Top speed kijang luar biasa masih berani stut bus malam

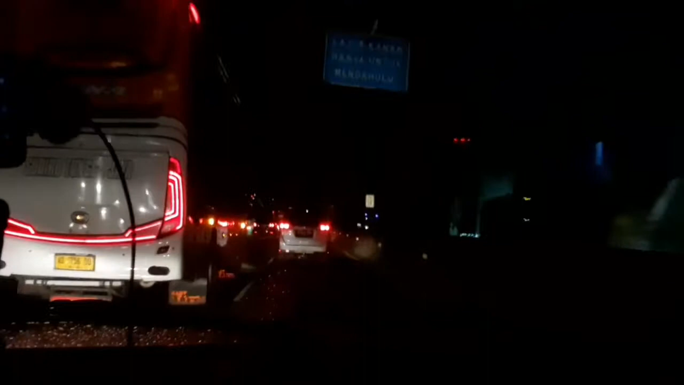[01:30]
Masuk ke kanan nih, kita kasih.
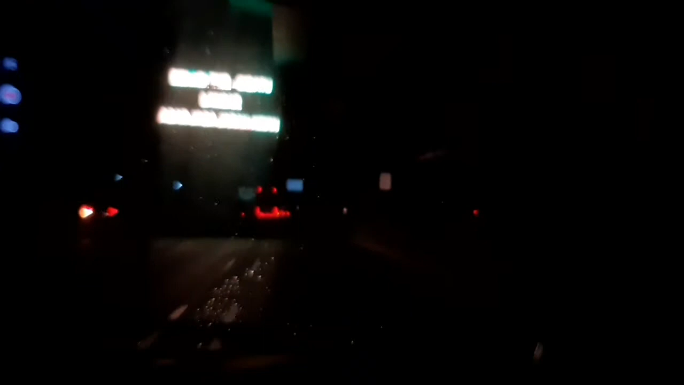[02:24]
Sepertinya dari kanan, waduh, masuk Sinar Jaya.
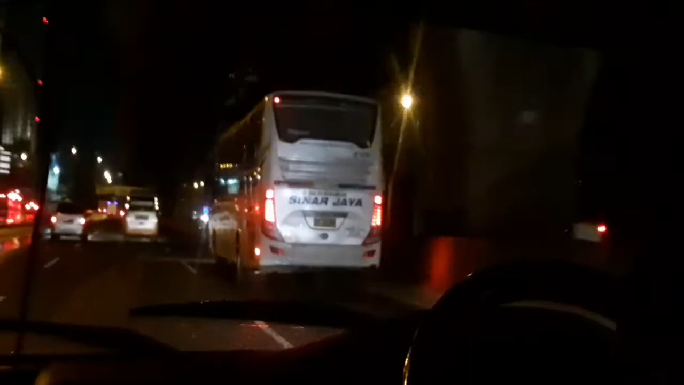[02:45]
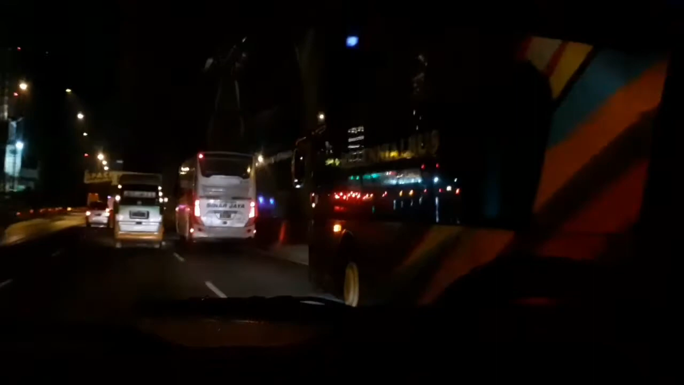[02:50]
Wis, Millennial Bus Rosalia Indah Double Decker masuk. Widi.
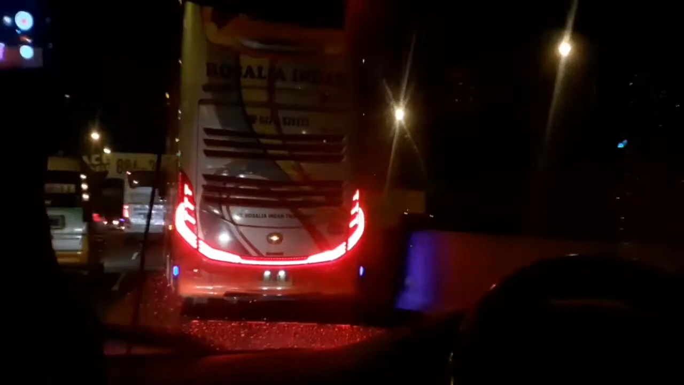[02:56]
Oke, sobat, kita ikutin aksinya dua bus ini. Thank you.